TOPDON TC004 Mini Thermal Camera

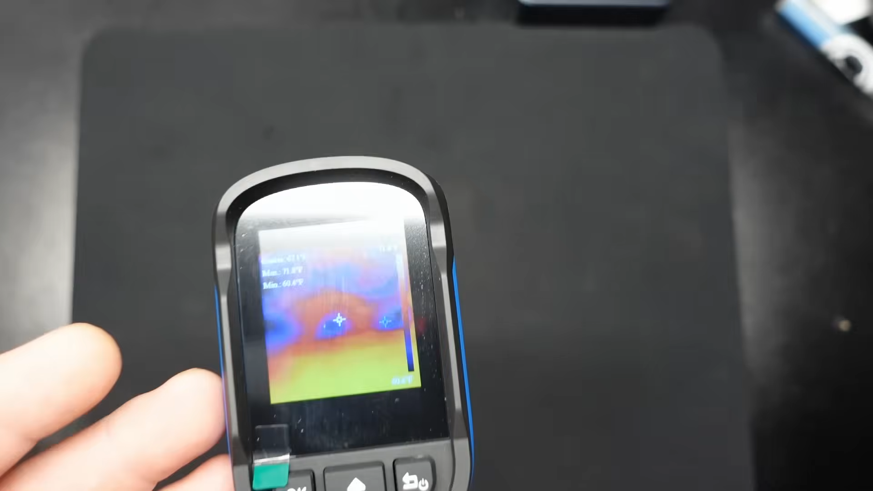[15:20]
And now, all of a sudden, the bench looks like it's flaming hot when it's actually just, what is that, 71 degrees, which is the ambient temperature of my room.
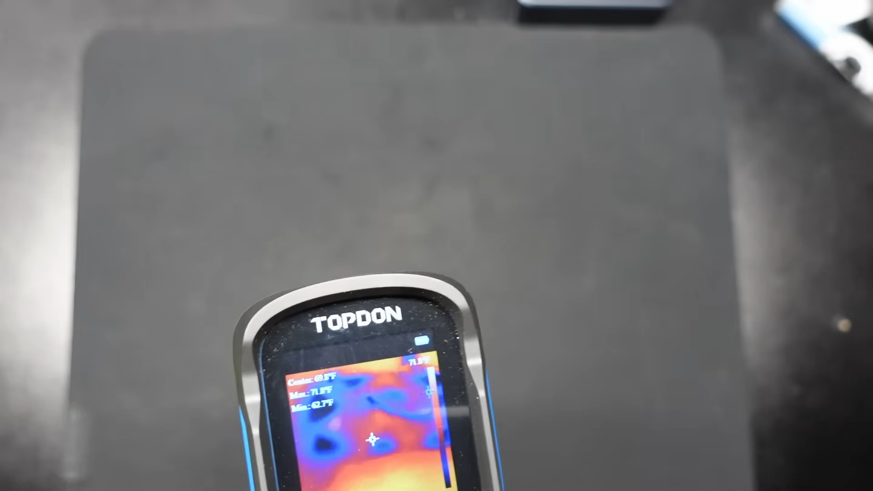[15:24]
And you could actually kind of see down at the bottom here where it's still cold in the pad. Speaking of which, I got my hand down here.
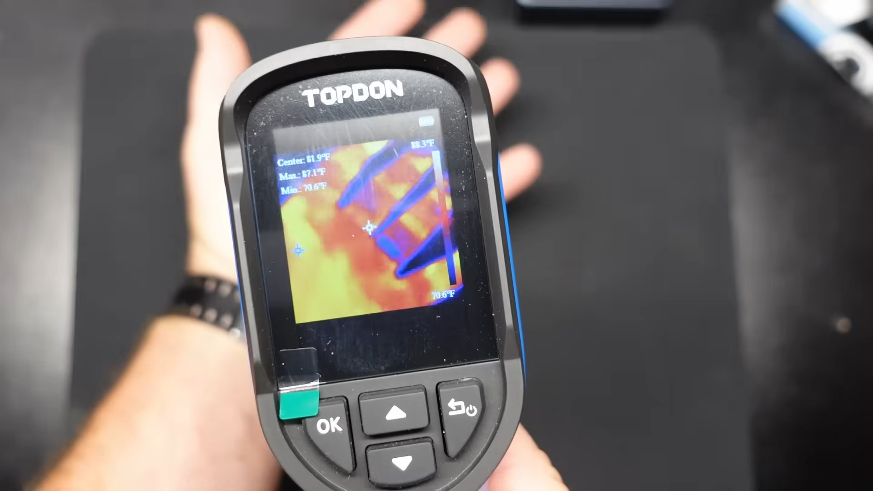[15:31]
And if I place my hand on here for a couple of seconds, take it away, and then you could actually kind of still see the ghost of my hand mark down there, which is kind of cool.
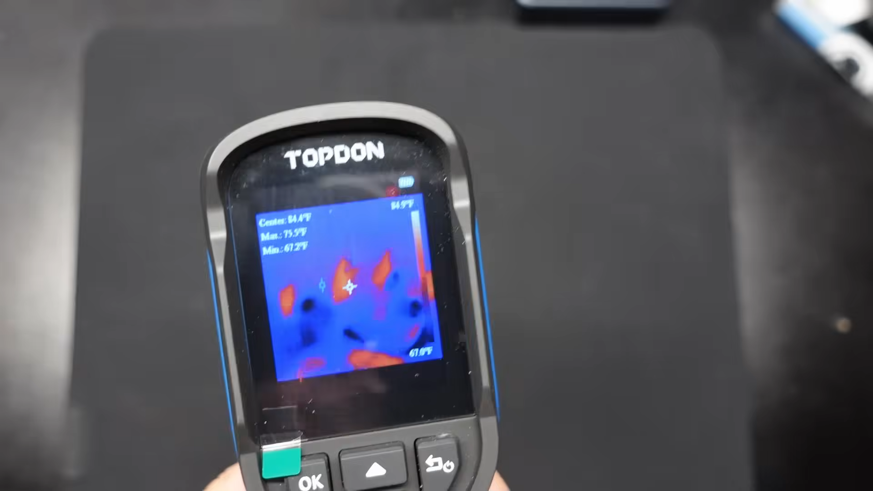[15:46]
Another neat little demonstration would be with the old flashlight here. And as you can see, it doesn't even really see the flashlight aside from the end of it getting warm from the LED heating up down there. Now, if I take this and I kind of do like this, I could actually draw on the bench there with the LED, with the heat from the LED.
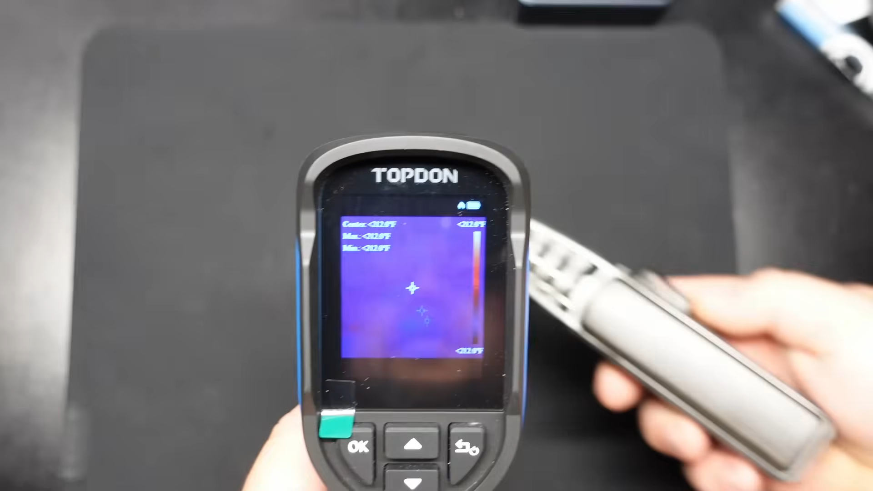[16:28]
But if we take the old torch out here, and just kind of mix that in the front there, yeah, you could actually see it. And that flame really goes out pretty far. Wow. Is that up all the way?
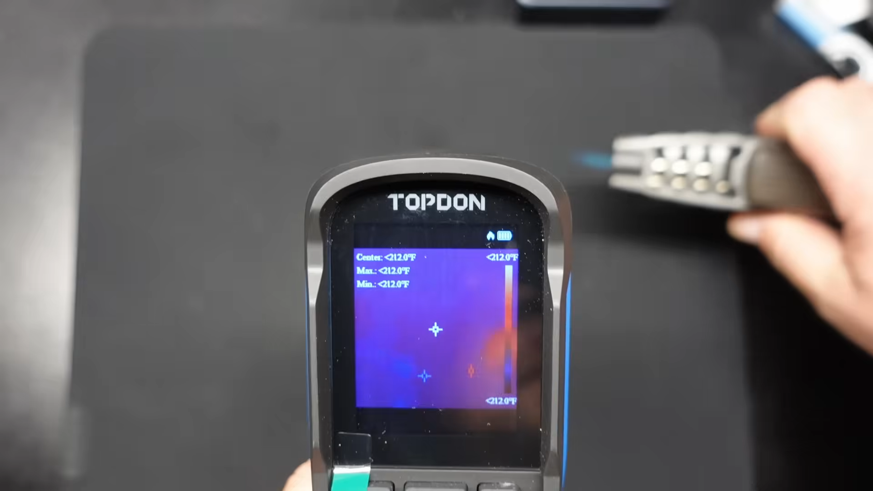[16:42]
No, it's almost out of gas. But, yeah, you kind of get the idea there. All right, that's about it as far as playing with the thing. It definitely seems to do what it's doing. Like I said, I've had this for about a week and a half now, and I have been playing with it. I'll drop in a couple of pictures.
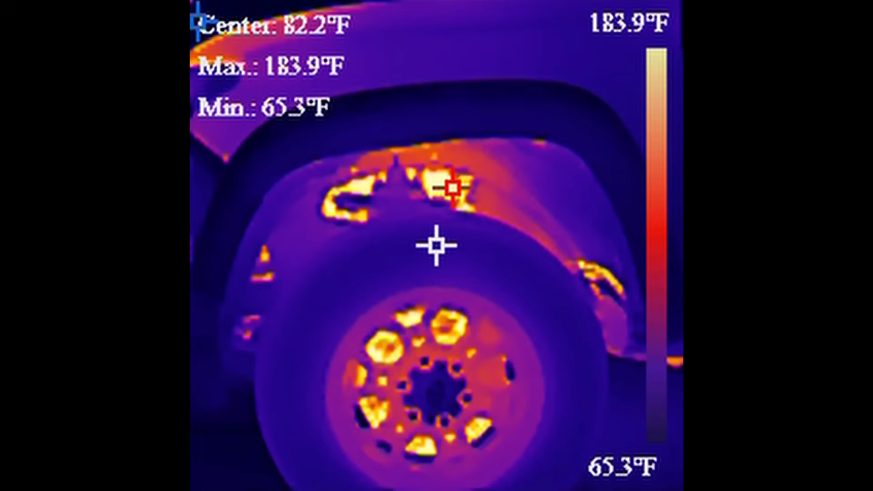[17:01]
On screen: max 183.9°F, min 65.3°F, scale top 183.9°F, scale bottom 65.3°F
I think I got a picture of, I think it was my front brake rotor on my truck.
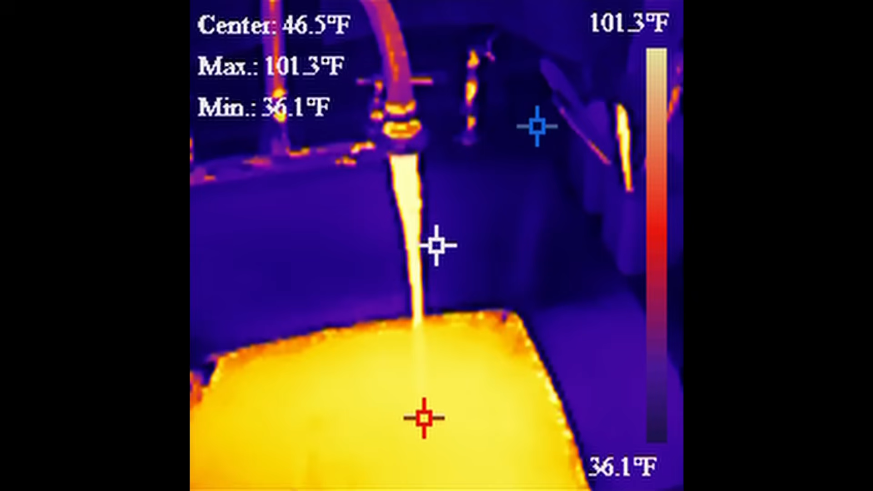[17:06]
On screen: spot 46.5°F, max 101.3°F, min 36.1°F, scale top 101.3°F, scale bottom 36.1°F
And I was filling up the sink with hot water just to kind of get an idea of what kind of resolution you're getting as far as actually seeing what you're seeing.
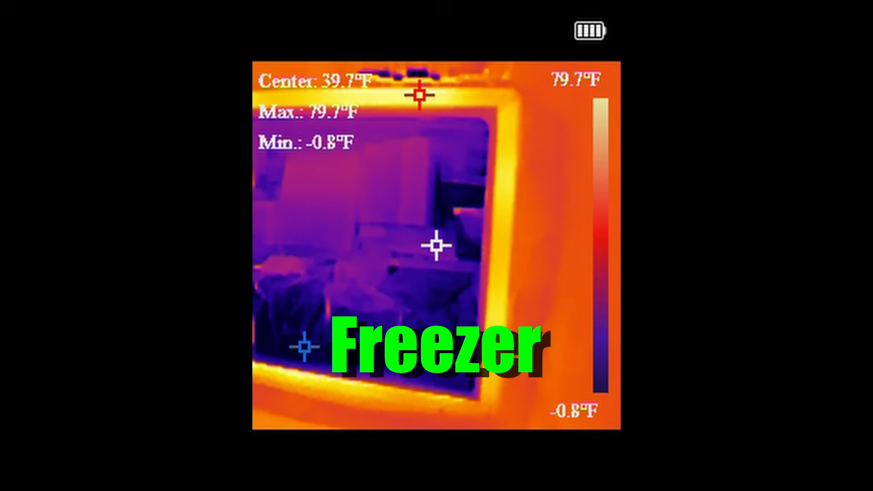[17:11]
On screen: max 79.7°F, min -0.8°F, scale top 79.7°F, scale bottom -0.8°F
But, yeah, like I said, it's a handy little tool. And I'm looking forward to finding reasons to use it.